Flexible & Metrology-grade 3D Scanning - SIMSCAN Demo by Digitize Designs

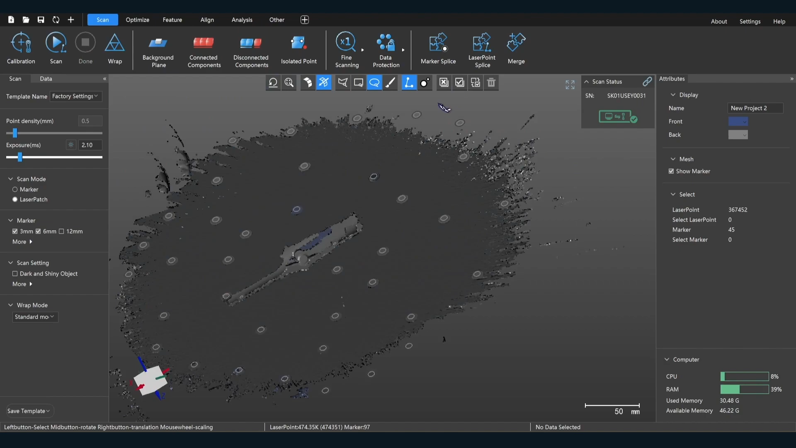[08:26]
Now, talking about the clipping plane, again, there's several things I can do here to get rid of this table. I can go ahead and just delete it by lasso-selecting it, or I can actually do another background plane, which I kind of like this little trick. So a lot of ways to do this.
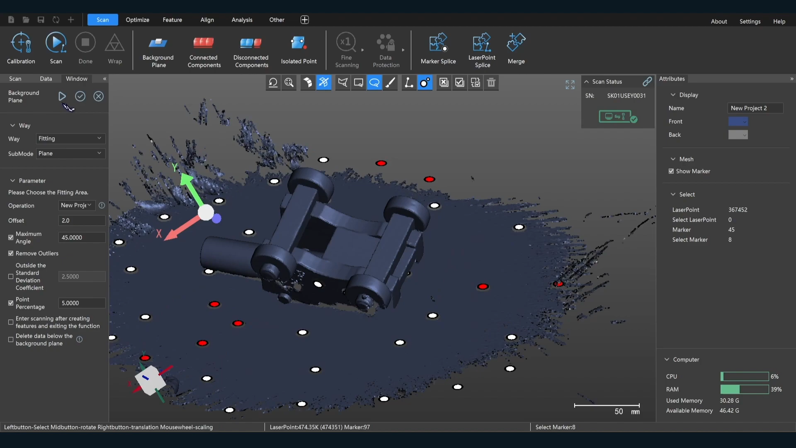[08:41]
This software is very, do things. This software is very flexible.
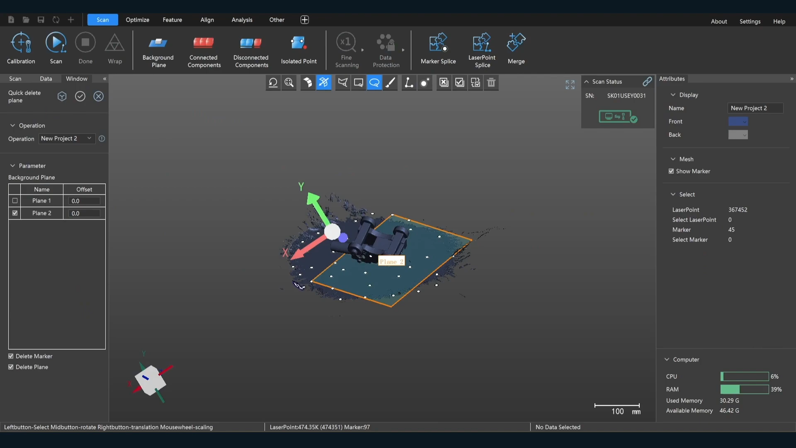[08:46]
So I can go right here and just say delete below. Click it, and it deletes that.
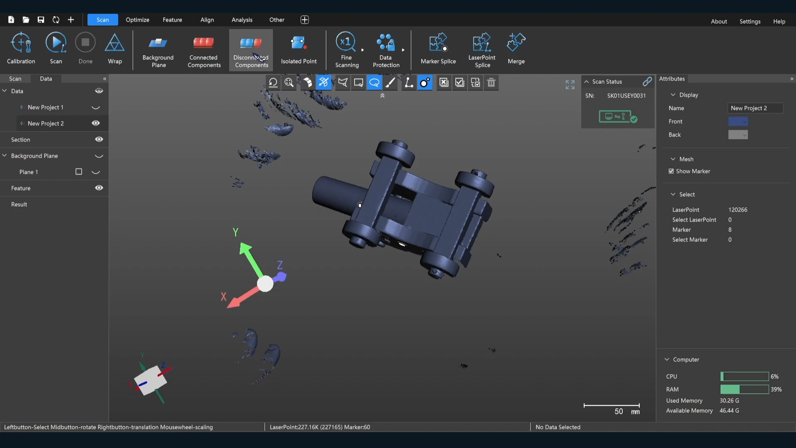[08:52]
Then disconnect the components. Select that and press delete on my keyboard. There we go. So I've got the other half of the Canon.